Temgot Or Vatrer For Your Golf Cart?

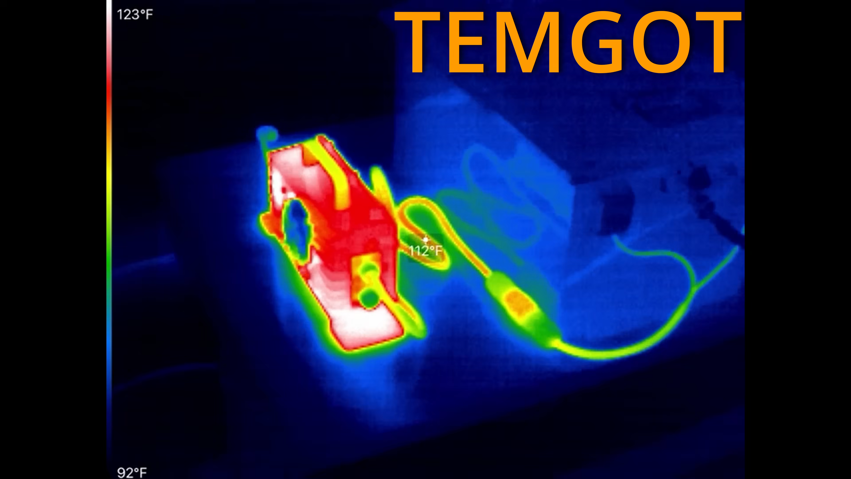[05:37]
On screen: spot 112°F, scale top 123°F, scale bottom 92°F
It's been going for about an hour or so.
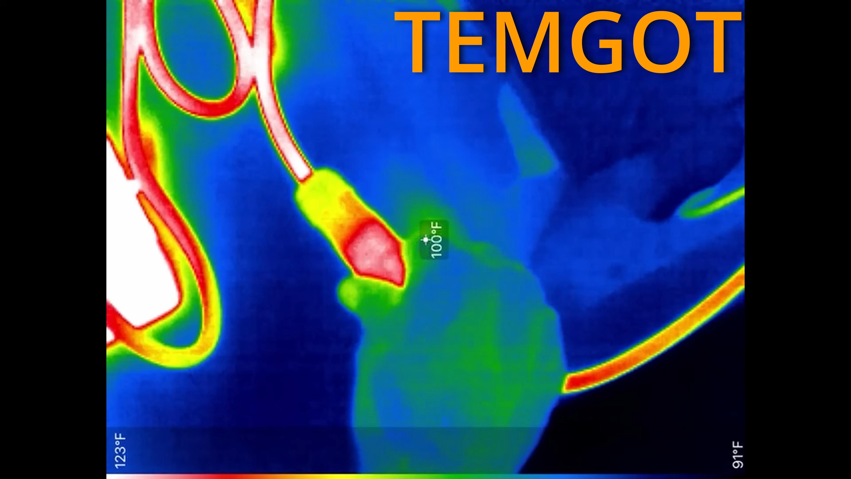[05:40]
On screen: spot 100°F, scale top 123°F, scale bottom 91°F
A little bit of warmth in this connector at 113 Fahrenheit.
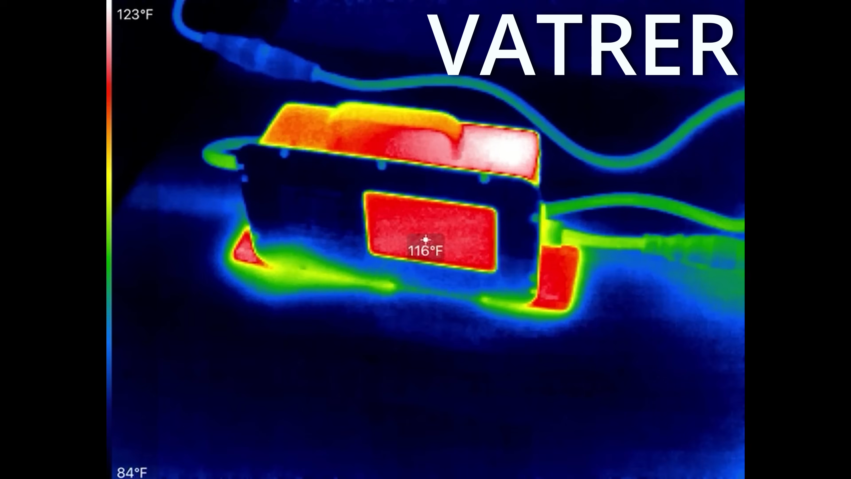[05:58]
On screen: spot 116°F, scale top 123°F, scale bottom 84°F
It's kind of funny how the sticker is warm because it's not radiating as much heat as the aluminum plate.
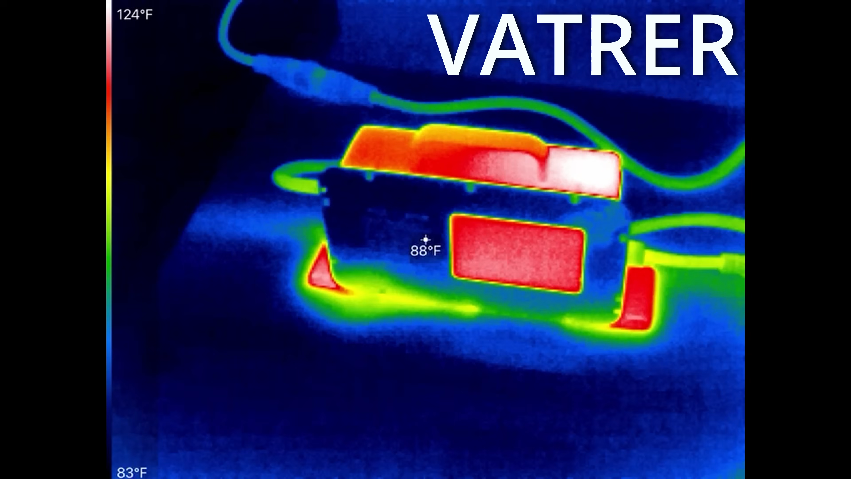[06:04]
On screen: spot 88°F, scale top 124°F, scale bottom 83°F
I just find that cool. I mean, hot. DC output side is around 123.
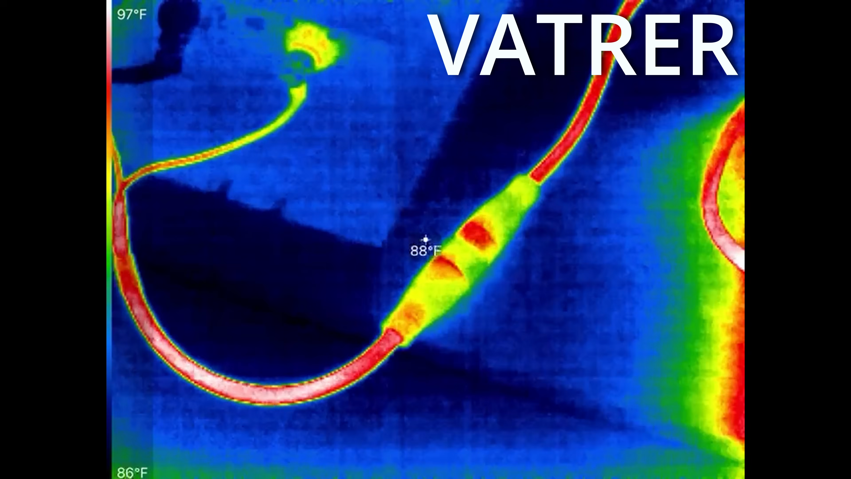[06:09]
On screen: spot 88°F, scale top 97°F, scale bottom 86°F
Connector. Eh. Not much delta there. About 2-3 degrees.
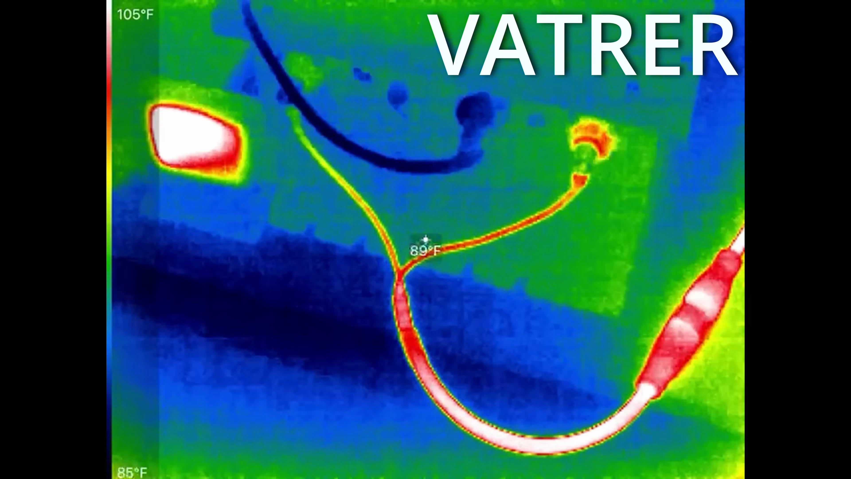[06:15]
On screen: spot 89°F, scale top 105°F, scale bottom 85°F
Again, the cable. It's only 2-3 degrees above ambient.